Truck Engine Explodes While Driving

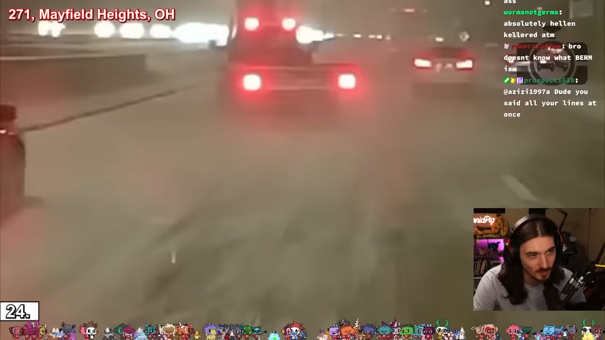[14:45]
He misses everyone and then casually drifts back into his lane. That's kind of crazy.